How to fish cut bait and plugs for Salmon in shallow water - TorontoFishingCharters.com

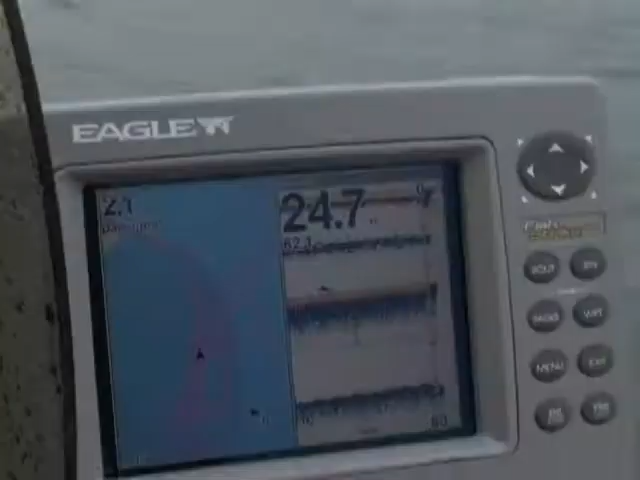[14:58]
The split-screen GPS sonar allowed Sean to
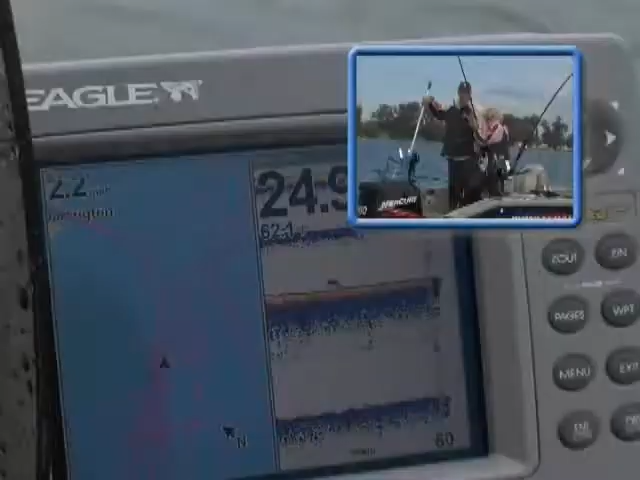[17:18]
We've got a combined unit. What that's allowing us to do is to go back around these same areas and go over where we've had fish.